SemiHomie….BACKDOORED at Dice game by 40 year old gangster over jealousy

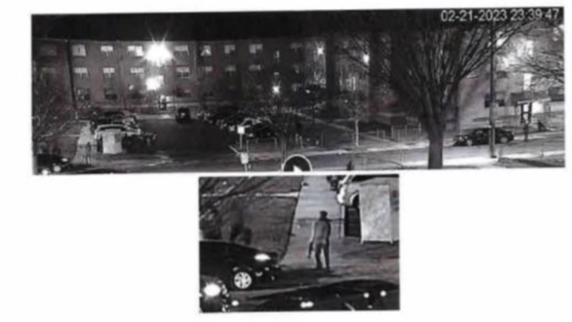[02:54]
W3 said that while viewing the daylight footage that IT was able to view Justin Borum and Jerome Dukes in the 1400 block of Saratoga Avenue, Northeast, where the shooting of the decedent took place.
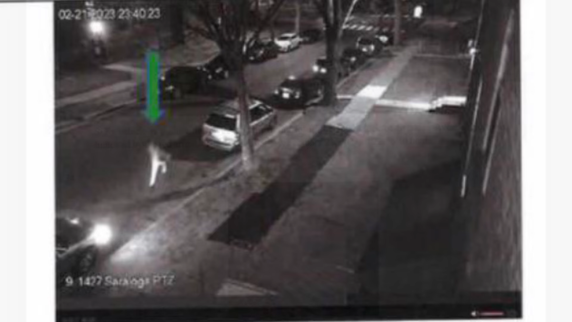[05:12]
S2 is in the driveway both still armed as an unknown citizen seems to try and come between the decedent and S1 as a distraction when the decedent takes off running.
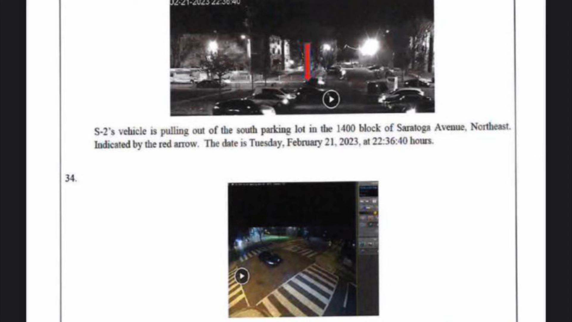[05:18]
1 hour, 5 minutes and 14 seconds ahead of real time.
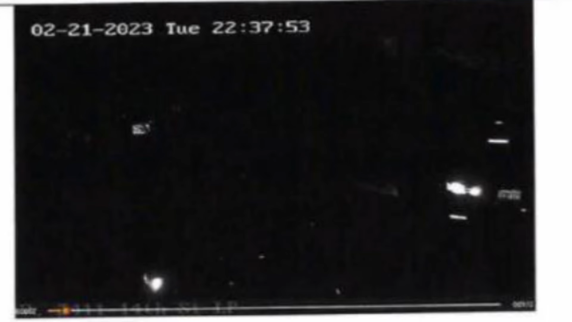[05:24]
As the decedent is running, S1 is shooting at the decedent 4 times before negative $2 starts. Shooting. S1 appears to be shooting in the direction of the unknown male who stepped in front of the decedent and the decedent.